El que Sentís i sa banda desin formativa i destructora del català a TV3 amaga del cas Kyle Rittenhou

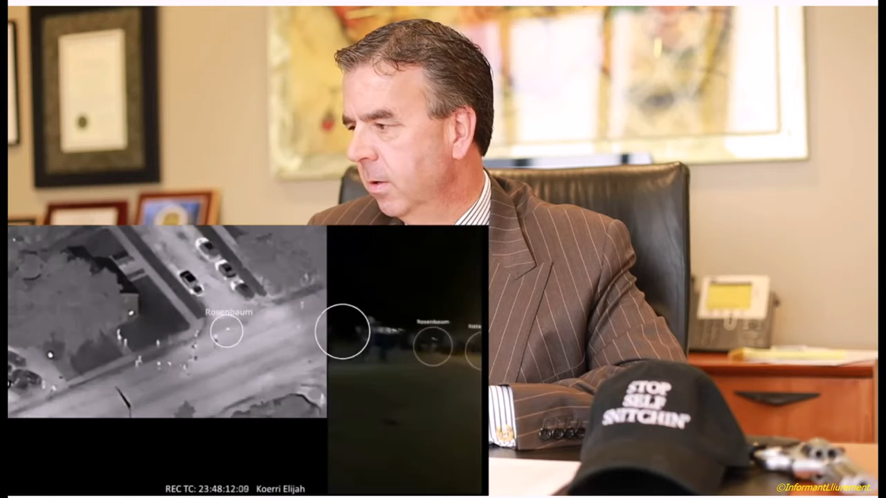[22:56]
Hi, Nick. Okay, now, here you have Rosenbaum and, uh, Kyle Rittenhouse entering the scene.
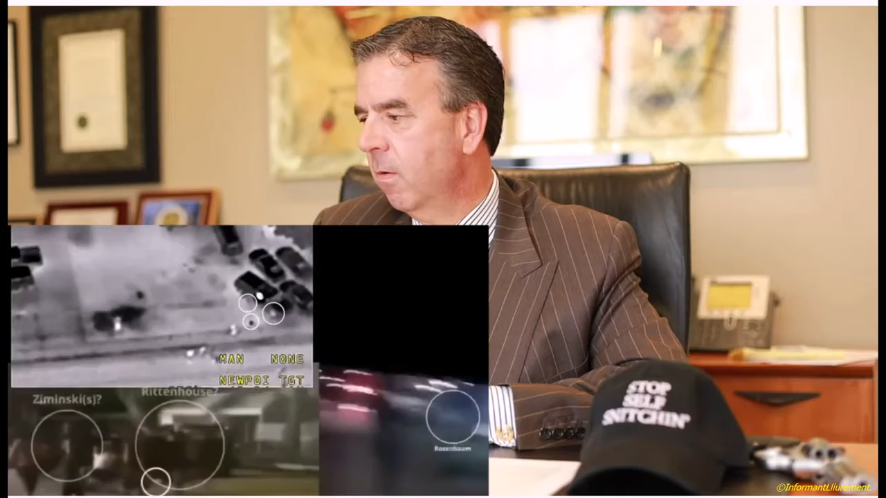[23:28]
and you can see who he is.